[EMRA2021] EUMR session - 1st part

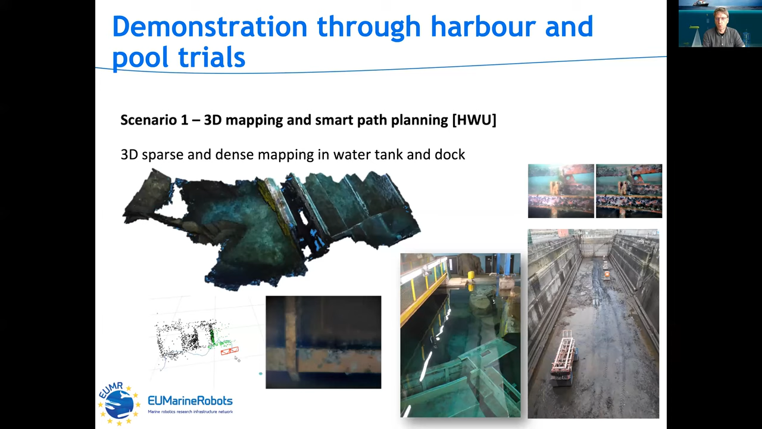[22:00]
they did some other 3d mapping and smart path planning um 3d sparse and dense mapping in water tanks and in the dog and you see some examples here um from the under ice work that the knock did and
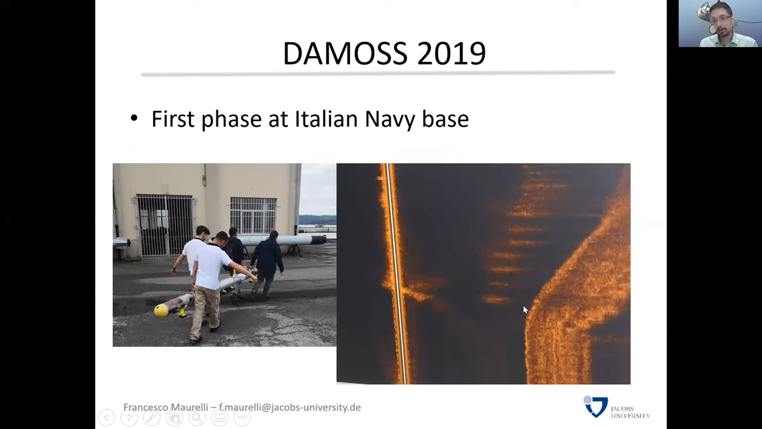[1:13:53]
using a side scan sonar to look at how bubbles would look like from a side scanner and here um we have an image from a side scan sonar our second phase was to go to volcano in uh in italy as i mentioned